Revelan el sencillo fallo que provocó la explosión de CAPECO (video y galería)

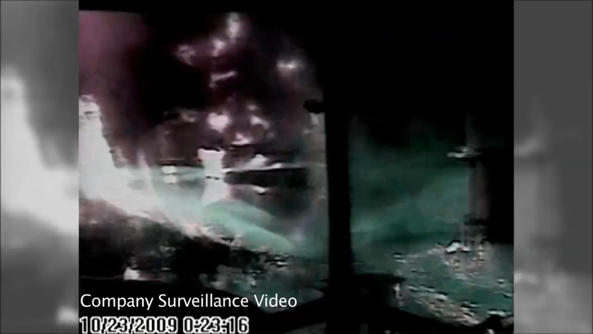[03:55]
Flames from the explosion could be seen from as far as eight miles away.